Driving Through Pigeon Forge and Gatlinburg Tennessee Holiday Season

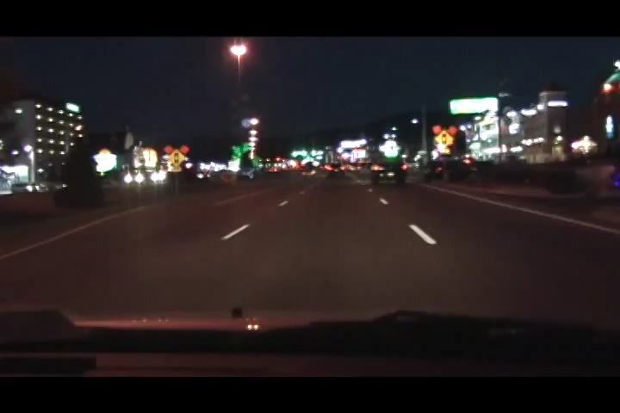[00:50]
And there is a 200-foot ferris well.
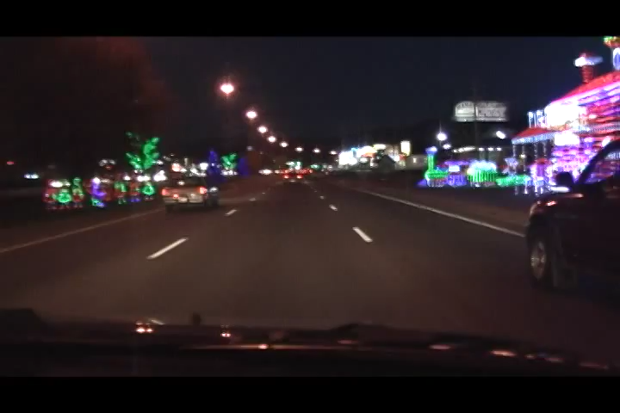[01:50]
We're not going back the same way we came. No, no, no. We're still. Oh. That's right. There's a ball. There's a what? Um, a golf. I guess that's where you go. That's where you go. Lots of stuff for the kids to do, right? Not a bad ride. Not at all.
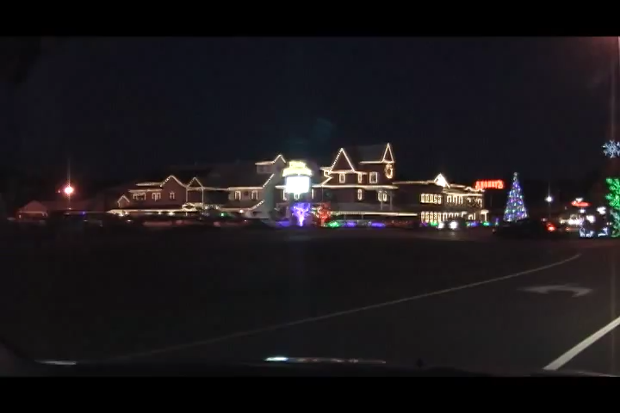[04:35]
Yeah, that's a big Christmas tree. Big Christmas tree. Look up here on the mountain. Oh my gosh. That's a nice thing. And then, now we go, we kind of go into the woods for about five miles and then we come out in Gatlinburg because we're going through like mountains. You don't think I need to get gas? I think so. Just go a few miles to get. Was that a cowboy riding a duck on that light? Oh, that's pretty up there. Did you hear that?